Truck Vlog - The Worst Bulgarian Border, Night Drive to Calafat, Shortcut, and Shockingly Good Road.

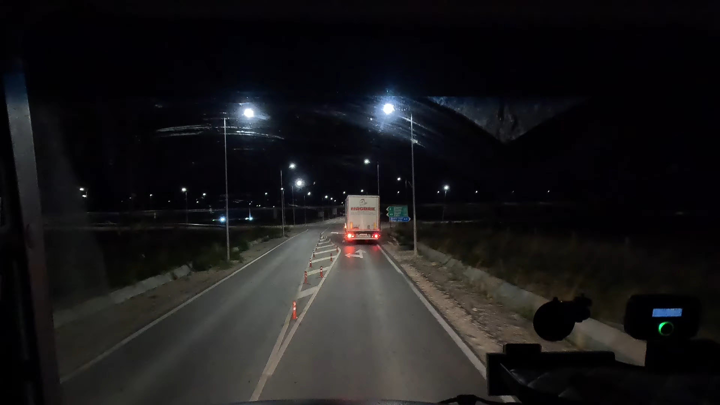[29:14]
7 hours of working time, so it's good, it's good, but I'm tired as hell, seriously, I know most of bad parts, you know, on this road, and many other roads, but I don't know every single hole, you know, like, yeah, unfortunate, unfortunate, I wish to, so, like, for now we are going like in the middle of the road, because I know that this is the best option for this part of the road, okay, so that's what we are doing,